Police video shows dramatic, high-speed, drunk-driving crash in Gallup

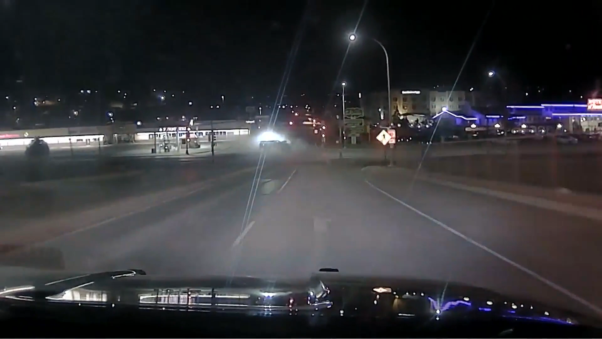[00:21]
This is what finally stopped a car speeding through the streets of Gallup. The vehicle fled and went through the intersection of Ford and 66, failed to stop at the stop sign, and side-swipe the pickup truck 10-4.